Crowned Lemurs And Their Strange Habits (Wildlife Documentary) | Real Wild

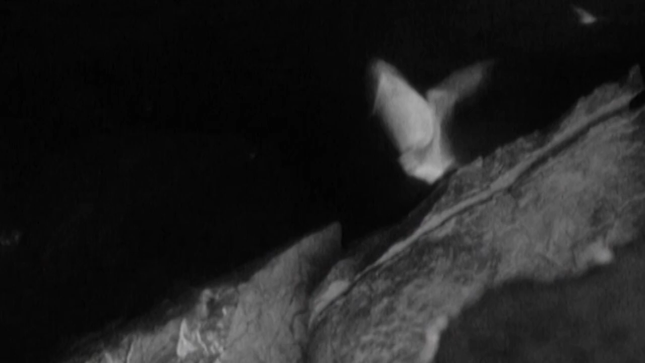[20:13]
And it's not just bats that come out at night. Some lemurs are active, too.
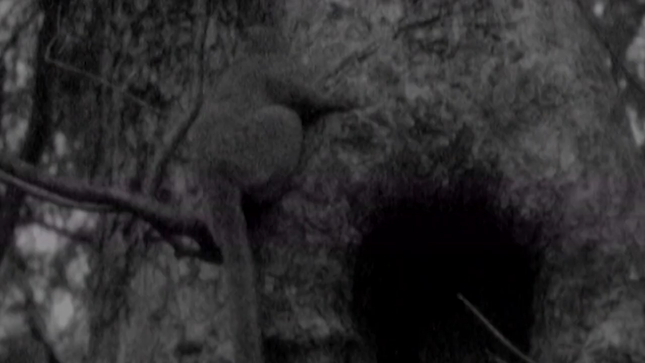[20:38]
This one is undoubtedly the strangest of all.
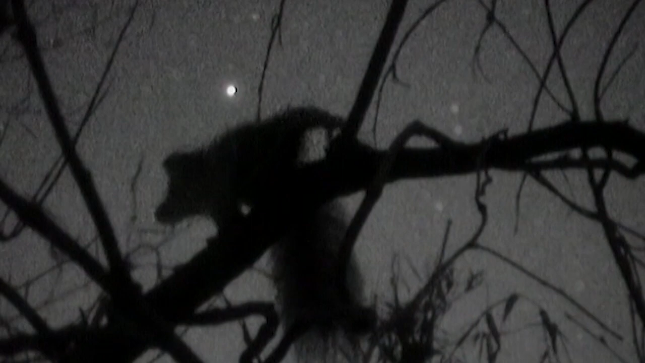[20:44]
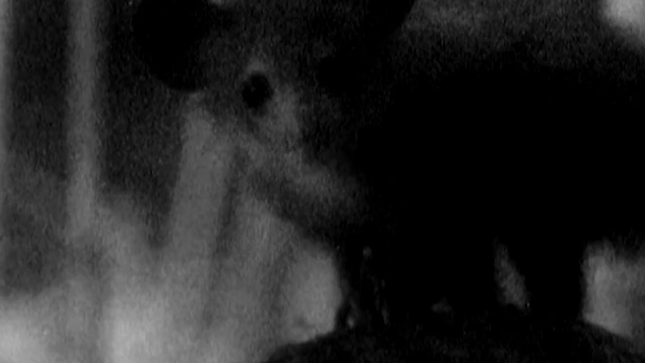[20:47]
It is known as the eye-eye.
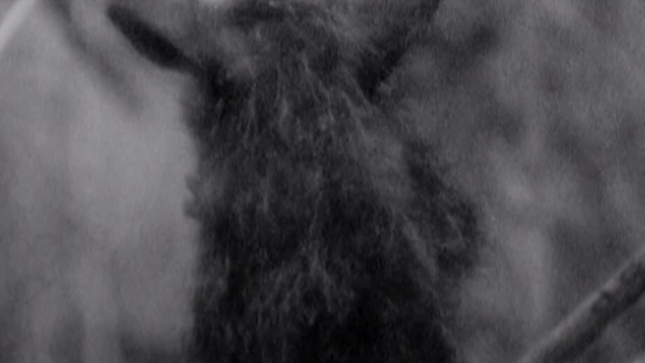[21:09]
As it taps the tree, its acute hearing picks up the echo that indicates if there is a grub inside.
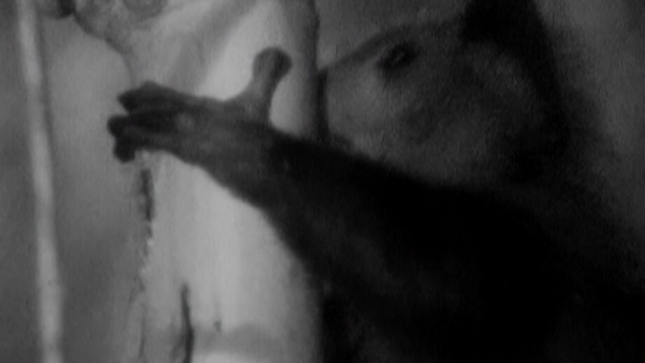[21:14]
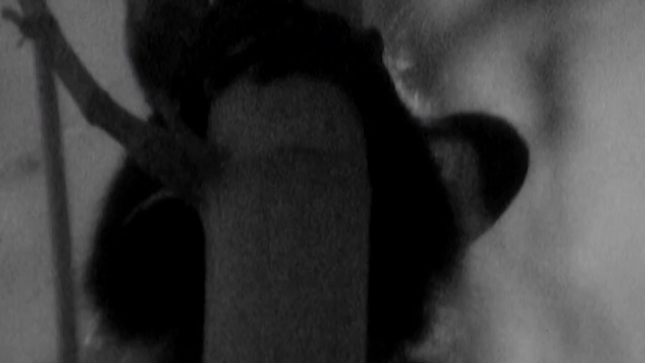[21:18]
When it finds one, it gnaws a hole with its rodent-like teeth.